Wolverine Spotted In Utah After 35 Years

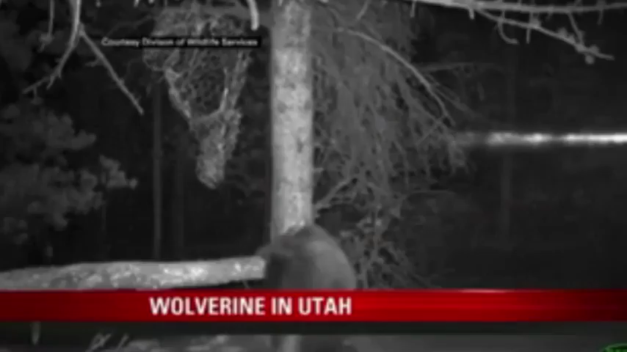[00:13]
One of the most powerful predators of the wild was spotted in Utah for the first time in three decades.